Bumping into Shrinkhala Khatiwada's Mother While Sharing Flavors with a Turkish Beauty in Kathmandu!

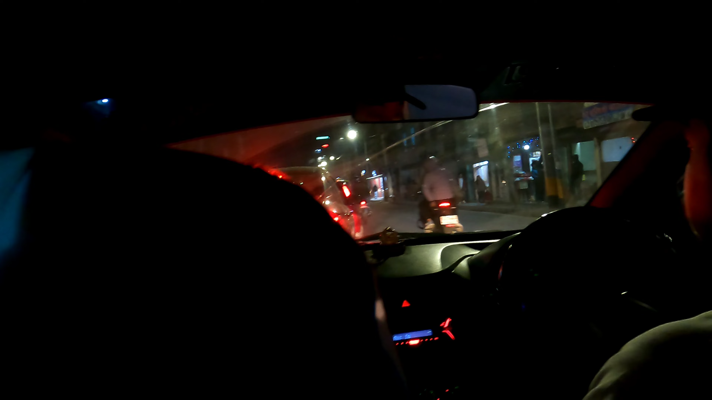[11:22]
temple for evening rt hope my friend will love it we were in traffic hopefully we don't face traffic anymore such a lovely scene uh nepali